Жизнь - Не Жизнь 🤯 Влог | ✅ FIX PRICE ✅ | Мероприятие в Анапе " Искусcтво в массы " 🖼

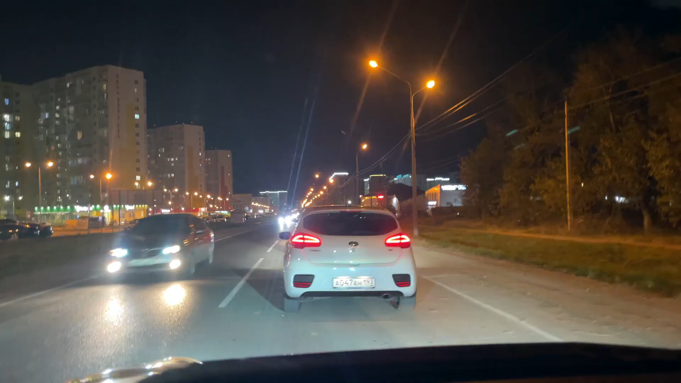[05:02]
Вот. Немножечко пробки. Ну, движемся. Движемся. Это уже хорошо. На самом деле, я почему-то уже хочу спать. Вот правда. У нас так холодно. Ветер. У меня раскалывалась голова ещё со вчерашнего дня. Много всевозможных событий, которые этому способствуют. Но что имеем, то имеем, да? Вот. Часть анализов своих, кстати, я уже получила. Но об этом позже. Ну, а пока вот так вот. Немножко в пробке. И я дома.